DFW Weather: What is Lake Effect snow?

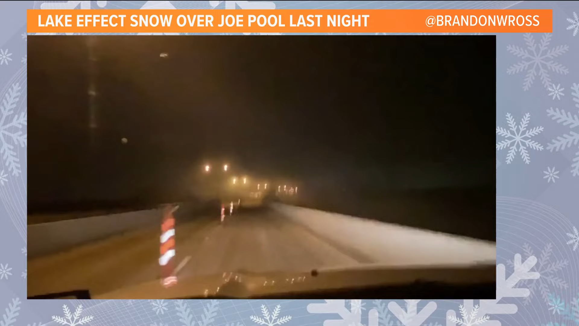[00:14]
And you know what, where we have seen the highest snowfall totals so far is just south of the lakes and it's because of lake effect snow. Look at this video you as it moves over Joe pool Lake there,